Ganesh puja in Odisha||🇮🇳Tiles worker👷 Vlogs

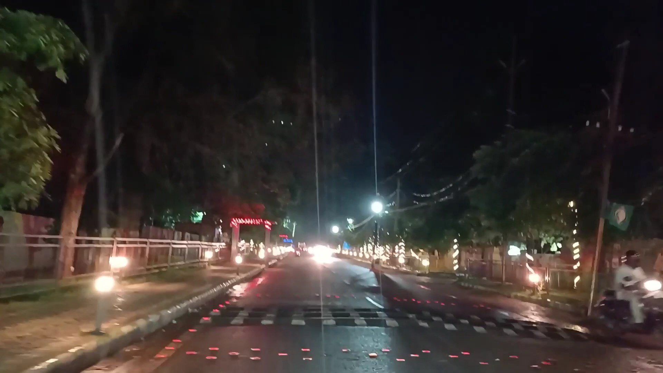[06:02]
ट्रेनि अराम से अन्गुल से होगे तो आपको पता ही होगा बट जो अन्गुल से बाहर है उनके लिए मैं बता
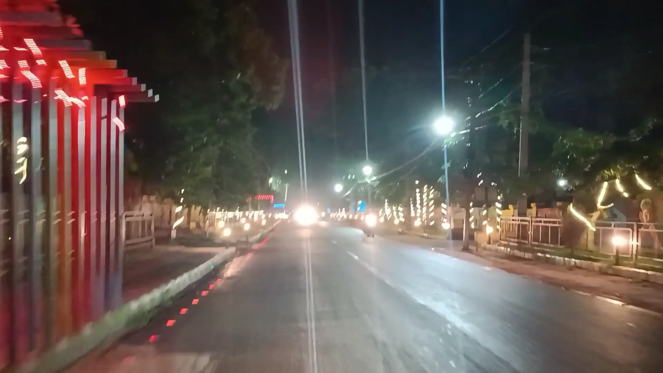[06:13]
रहा हूं देख लो एक बार अन्गुल टाउन अभी कुछ इस तरह से सज़ गिया है पुरा लाइट से